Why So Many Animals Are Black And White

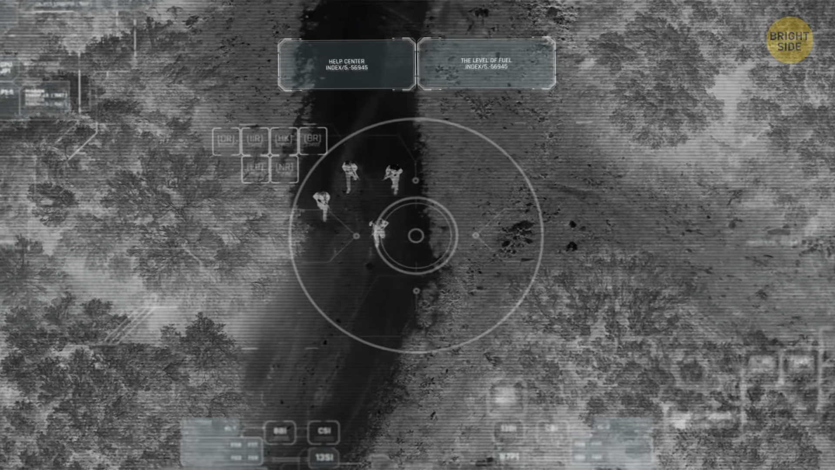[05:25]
Night vision doesn't work if there is no light at all.